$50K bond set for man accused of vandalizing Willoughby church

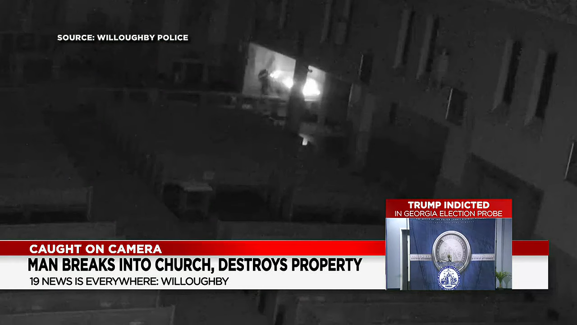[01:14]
About 40 minutes later, you see the guy entering the church's main area, using a snow shovel to beat the candles. It was really very sad to see.